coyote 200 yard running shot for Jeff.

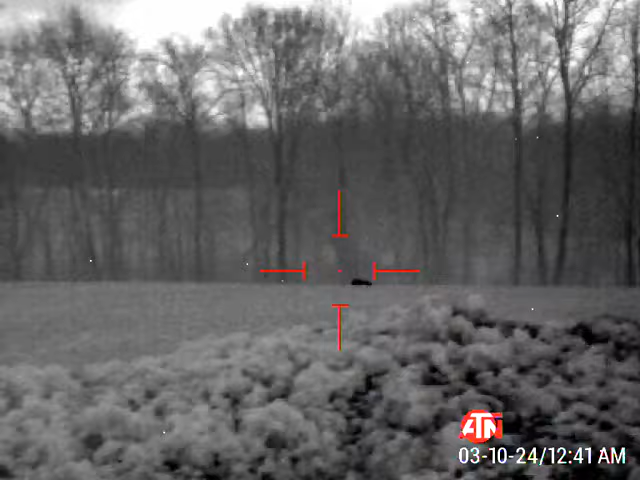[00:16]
One, two. Got him. I got him.
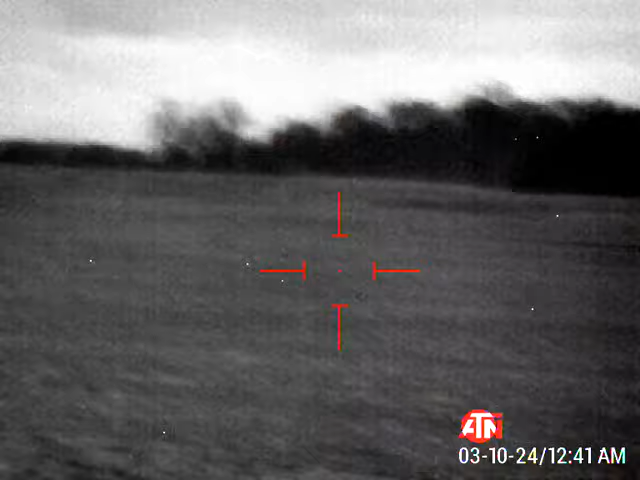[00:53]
Nice shot. Can you believe that? Can you freaking believe that? He still ain't down. Nice shot, Jeff.